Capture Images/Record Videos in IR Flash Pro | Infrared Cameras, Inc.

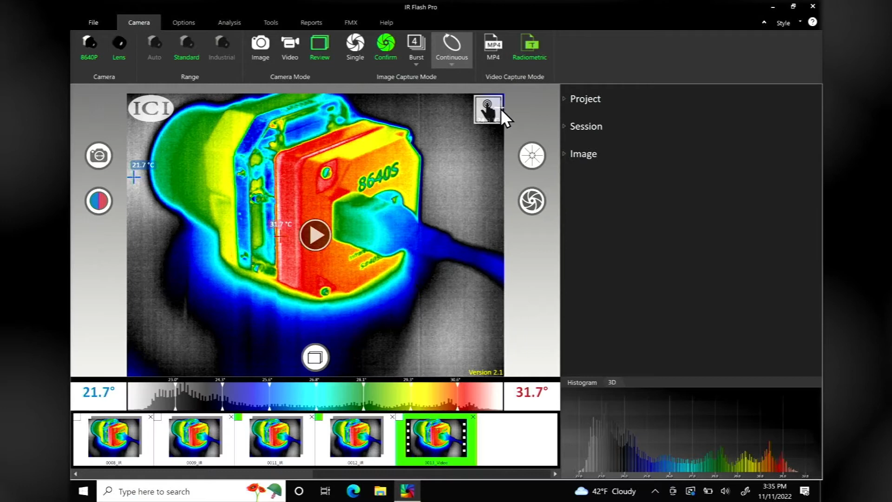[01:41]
Delete media from the gallery by clicking the X in the upper right corner of the gallery thumbnail. Deleting media from the gallery also deletes it from the hard drive. Confirm or cancel deletions as needed. Switch between touch and research modes by clicking the icon in the upper right corner of the image display window. Select a capture option in touch mode by right-clicking the image display window to access the settings menu or for touchscreen devices,
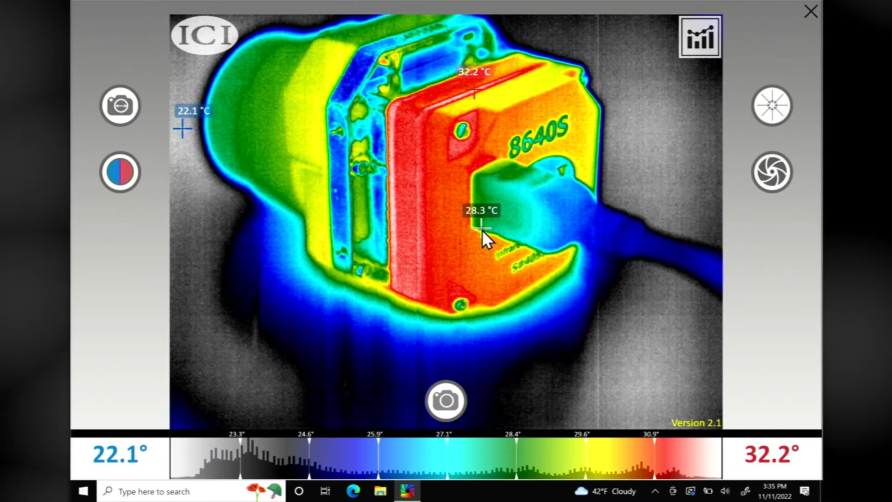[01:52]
On screen: spot 28.3°C, max 32.2°C
touch and hold on the screen until the box appears.
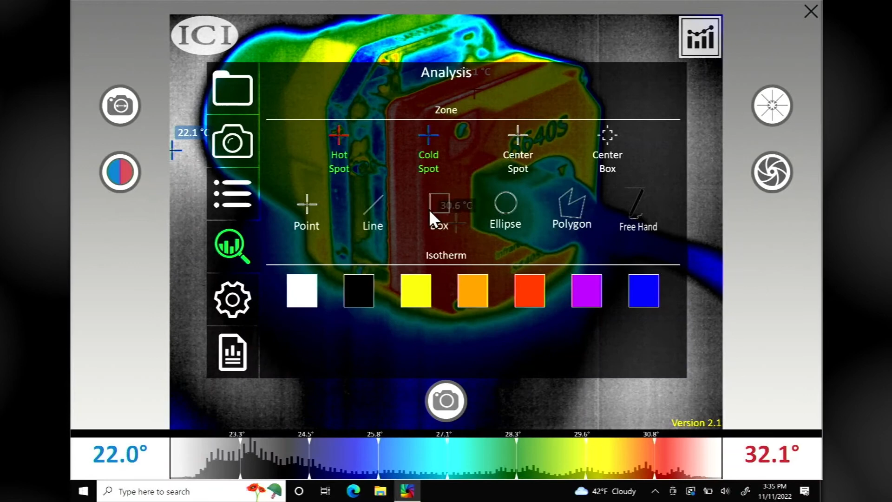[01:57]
Then release. Click the camera icon. Capture modes appear under capture options.